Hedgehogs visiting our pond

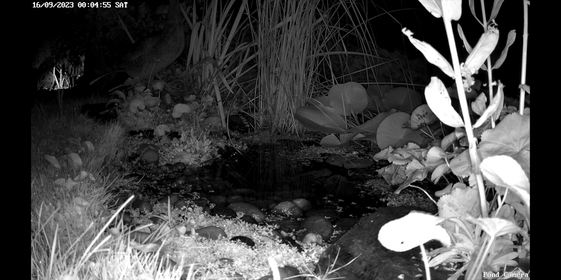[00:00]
here we have a hedgehog coming down to our pond to have a drink we quite often look at the pond camera first thing in the morning just have a look see who's actually come down to the pond and quite often see hedgehogs which is really nice to see it is important to have a water source in regard for hedgehogs when we talk to the rescue people when they have sick and poorly hedgehogs come into them are quite often
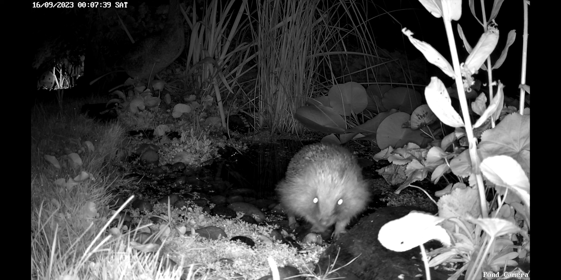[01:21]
hedgehog friendly as you can see hedgehog there can easily get in and out and it's actually shallow sides all the way around our original one didn't have that had some steep sides and we had to put in a hog ladder I don't see there's another hedgehog coming through to have another drink yes a hedgehog ladder is a brilliant idea gives them something to to actually climb that out of the pond they're good